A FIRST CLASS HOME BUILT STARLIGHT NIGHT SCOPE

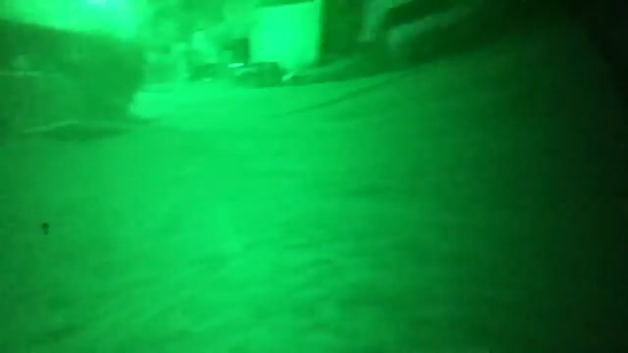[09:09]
night sight is actually working out in this field you can see you don't get hardly any streaking in the tube
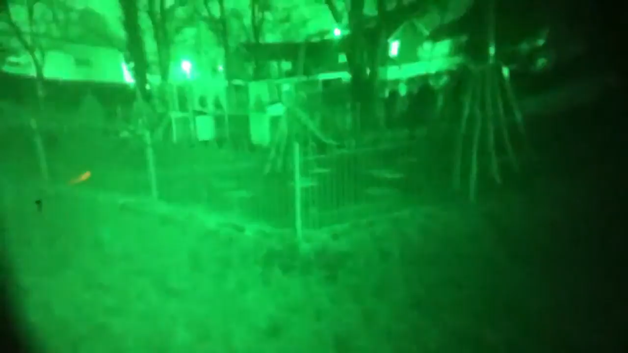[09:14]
see the old uh children's playground there
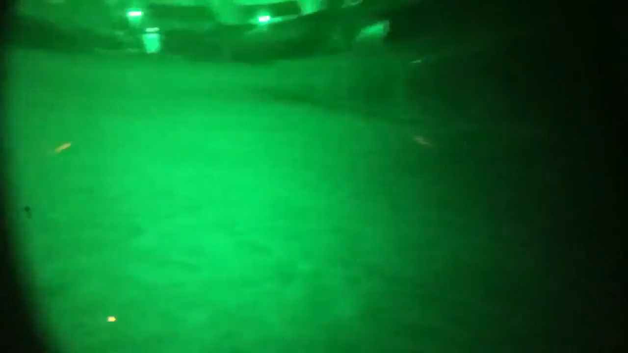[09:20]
and you can scan right across the field you can see the whole field you've got like a
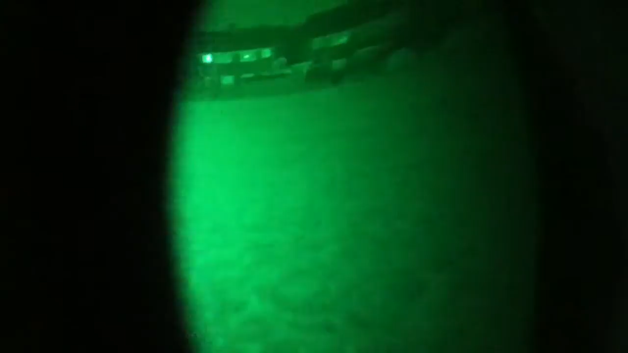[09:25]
practically uh faultless image there i'm shooting through the ipod
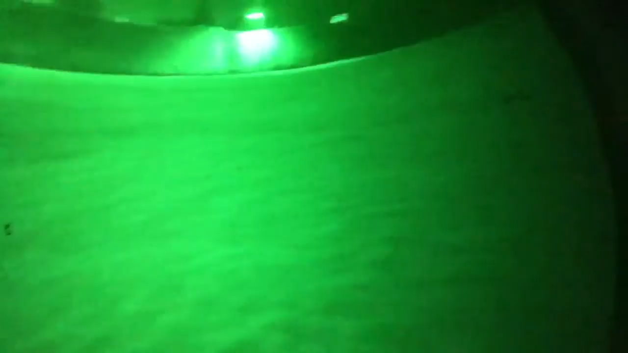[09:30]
as you can see street lights cause a little bit of over exposure but
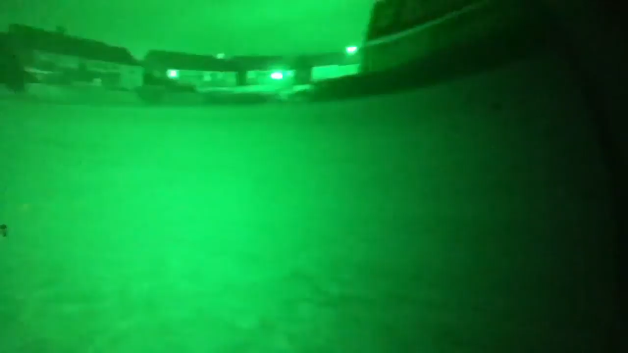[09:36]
with that fast lens on the front there you get a massive gain
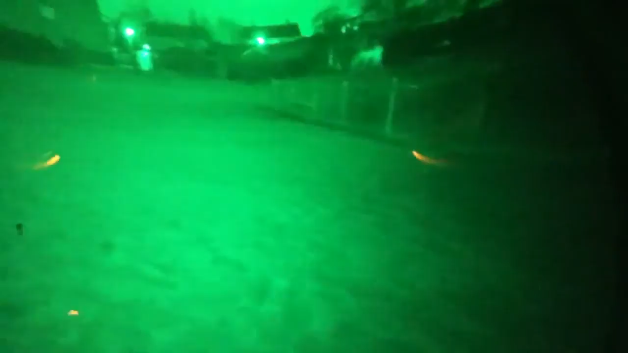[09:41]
the old channel plate multiplier is using uh on this old tank site has given you probably about 80 000 light gain pretty amazing eh